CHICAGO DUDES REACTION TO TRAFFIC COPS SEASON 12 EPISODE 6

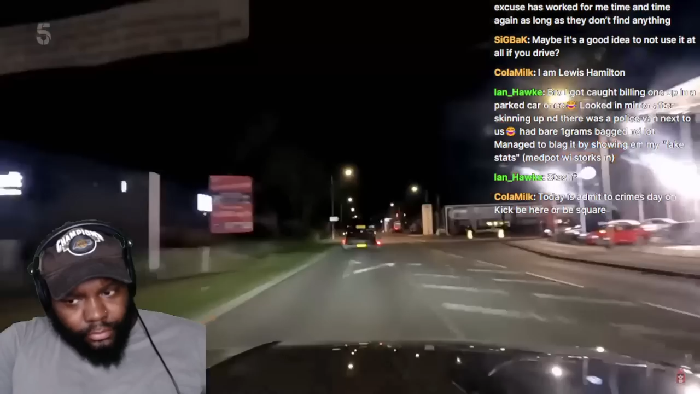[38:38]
He's up to 50 mile an hour now, isn't he? Nearly. Rich signals for the driver to pull over.